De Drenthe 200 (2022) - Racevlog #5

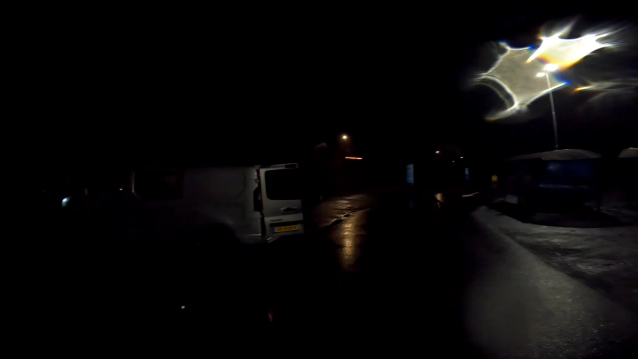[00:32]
Ik moest om ochtends om 6 uur starten, dus het was een vroege. In het donker, de eerste paar uur.